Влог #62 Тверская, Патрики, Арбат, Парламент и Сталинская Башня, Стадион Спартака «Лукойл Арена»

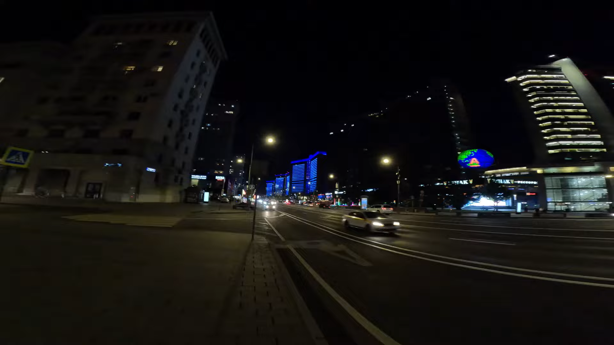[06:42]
там какая красота какие-то высокие домики красиво сутки ну а там и все на спасите и еще одна ставит скоростка